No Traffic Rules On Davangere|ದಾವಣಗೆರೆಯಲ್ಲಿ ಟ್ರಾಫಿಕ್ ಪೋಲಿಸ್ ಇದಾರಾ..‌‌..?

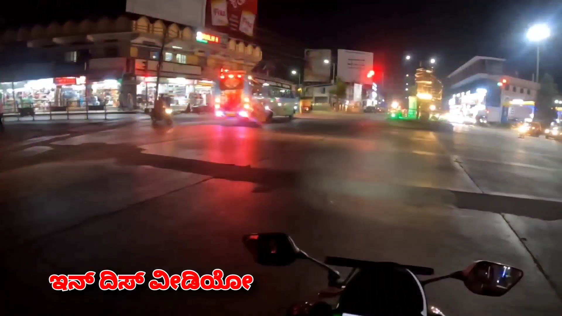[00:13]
ಯಾವ್ದು ಇದು ಬಸ್ ರೆಡ್ ಸಿಗ್ನಲ್ ಇದ್ರು ನುಗ್ಗದೆ, ಅವನಾರ ಸೈಲಿ ಯಾವಂಗೆ ಹೋಗ್ತವೆ, ಹೆಲ್ಮೆಟು ಇಲ್ಲ ದರಿದ್ರಕ್ಕೆ. ಅಡಿ ಒಡಿ ಒಟ್ರೆ, ಹ್ಞೂ ಒಡಿ, ಮಕ್ಳಿಗೆ ಇದನ್ನೇ ಕಳ್ಸು ನೀನು.
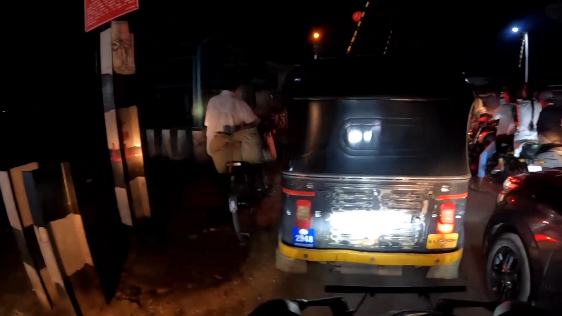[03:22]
ಇದು ನಮ್ಮ ದಾವಣಗೆರೆಯ ಹೊಸದಾಗಿ ಸ್ಪಕ್ಕ ಇರೋ ರೈಲ್ವೆ ಗೇಟಿನ ನಾಣೆ ಬರ.
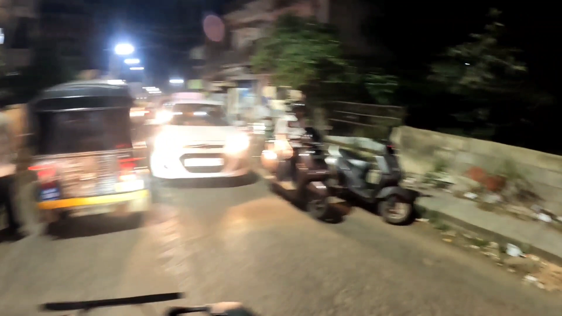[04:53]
ನೋಡ್ರಿ ಇವ್ ನೋಡ್ರಿ ಗಾಡಿ ಈ ಕಡೆ